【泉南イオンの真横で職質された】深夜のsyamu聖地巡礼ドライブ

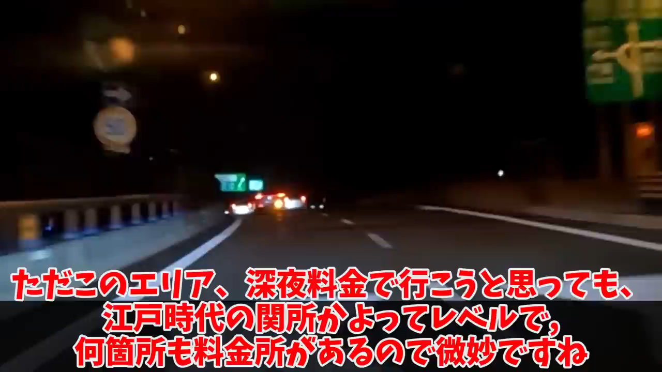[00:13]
深夜料金で行こうと思っても江戸時代の石書かよってレベルで何箇所も料金所があるので微妙ですね大阪都心に迂回すれば、20キロの増加とともに料金所を避けられるらしいが、どうなんだろうなああいう合流分岐だけ割り込むような奴らって、
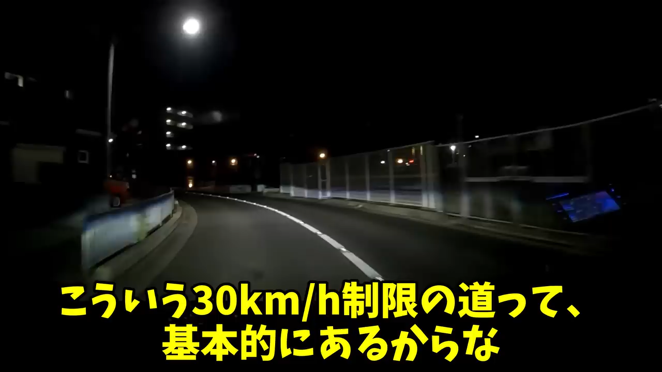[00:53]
基本的にあるからな見えてきましたね、ボーリング場とセットになっている、
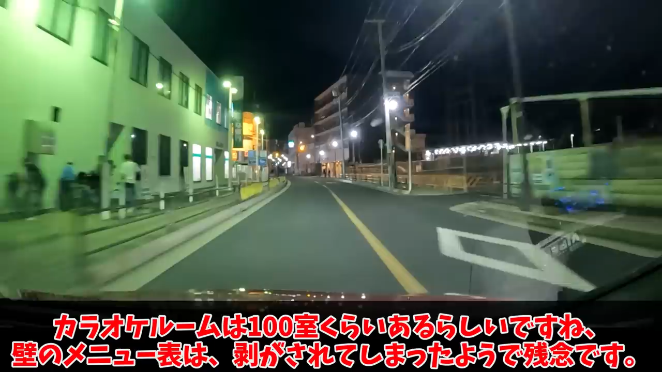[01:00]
そこそこ大きい娯楽施設のようですカラオケルームは100室くらいあるらしいですね壁のメニュー表は、剥がされてしまったようで残念ですサクサク行きますよ、次の場所は、貝塚なんとか宿舎シャムさんの霊の家と、小学生に追い抜かれる人生のアレが撮影された道がありますおい待てよ、あの原付、信号無視してねシャムイカーさて、シャムイカの人間というのはどんな生物なのか
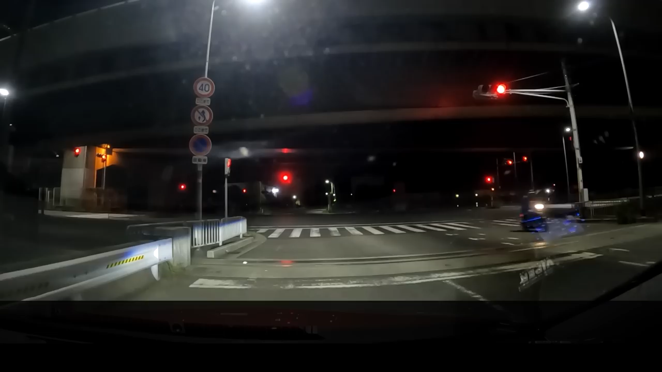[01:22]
まあ公立小学校に行ってた頃じゃないんだしあのレベルの人間とエンカウントしても、気に留める必要もないんですよちょっと同じ道を通って右折したらすぐです暗くてよく見えないです左の団地みたいなやつがそうなのですが、シャムさんが住んでたという割には民度よく整備され保たれてる印象です一応コインパーキングもあるので止めることはできますが迷惑をかけたくないのでEVモードで静かに通過します縁に沿って左折赤丸で囲ったエリアの南西側が、小学校に追い抜かれる人生のあそこらしいですねうん、
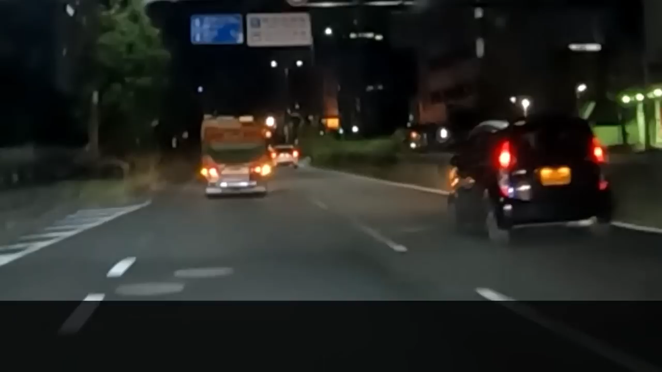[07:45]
そして驚いたのがお前そこでレインチェンジするのかよと動画見返してもこのタイミングはおかしいあと黒猫ヤマトの懐かしいバンガ走ってるでしょこれもよく分からないのよ今深夜2時だよなんか高速から降りてきたけどなんでこんなところ走ってるんだとしかも執行猶予中に後ろにパトカーがついて一つでも違反したら刑務所みたいな運転でゆっくり走るし
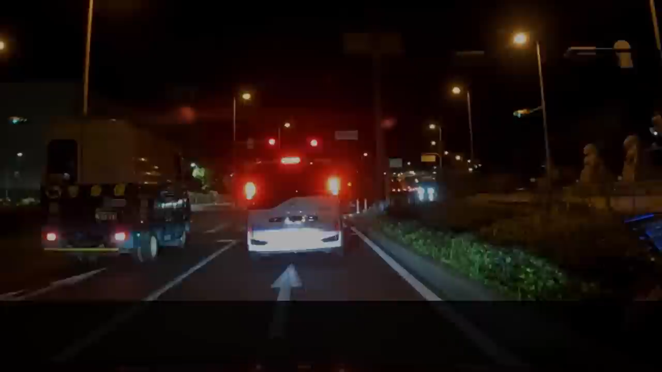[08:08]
というわけで着きました千南イオンですどれが?道路で囲まれた左の大きい敷地これがイオンですウィースいやぁ巡り旅というか深夜散歩でしたなこの先が問題だろ触室ってどうなってるんだよいやぁねこの次にどうするか何も決まってなくてね南海南馬駅とやらでシャムさんの寝かまが発生したんだけどそこに行こうとしても場所がよくわかんなくてさ奥の方でセレナと青いアルトが車間を詰めながら右折専用レーンから直進していったのはどうでもいいことなんだけどでさ安全なところがあったからハザード出してスマホで地図